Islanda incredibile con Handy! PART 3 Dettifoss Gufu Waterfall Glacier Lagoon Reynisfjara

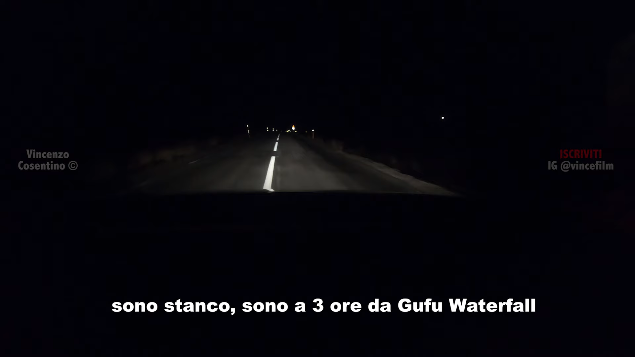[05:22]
Tired, 3 hours away from good waterfall.
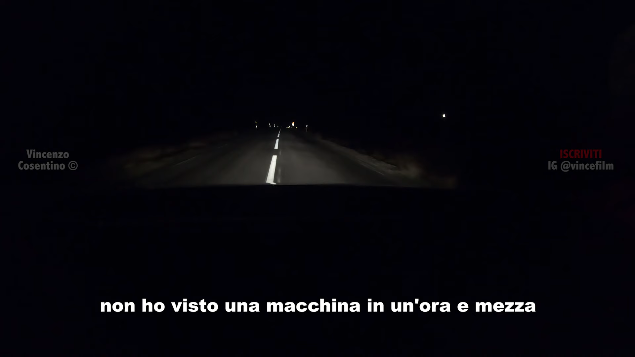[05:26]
I haven't seen a car in an hour and a half. Non c'è mai nessuno.